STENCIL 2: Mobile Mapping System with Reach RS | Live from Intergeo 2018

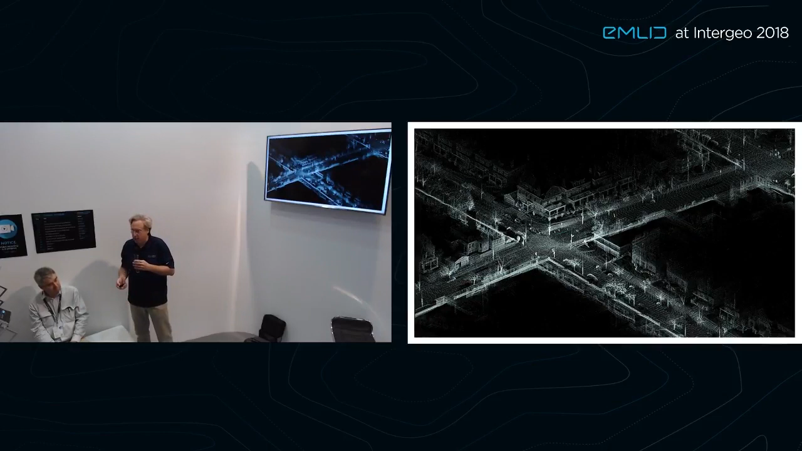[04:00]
So we've been able to show substantial correction and alignment and geolocation and alignment of that point cloud due to locking in the GPS capability here with the MLID reach system. Our system is called Stencil.